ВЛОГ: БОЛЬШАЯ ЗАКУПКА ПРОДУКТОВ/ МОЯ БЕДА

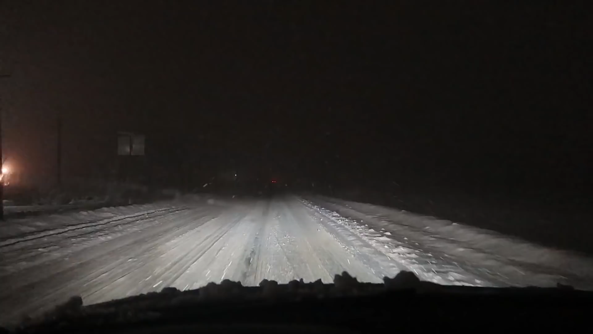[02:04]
Как будто я еду в пустоте. Просто еще на улице 0 градусов. Ну, плюс 1. Это сейчас за городом просто 0. Даже, может быть, за городом минус 1. А в городе 0. Точнее, в городе плюс 1. Метель, туман. И сразу все тает в кашу. Я двигаюсь со скоростью... Вот сейчас 50.
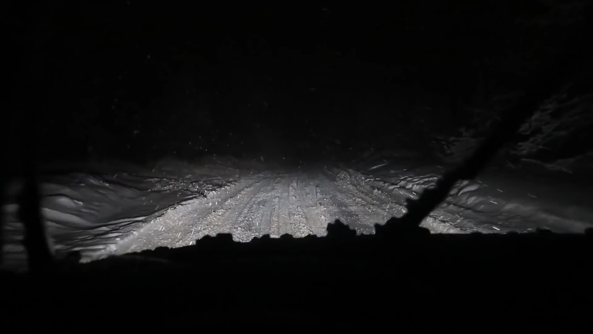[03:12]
Ну, вот сейчас, если будет встречная машина, как мы будем с ней разъезжаться? Кто-то из нас поедет в сугроб. У нас Кирюшка заехали в Перекресток. Купили продуктов.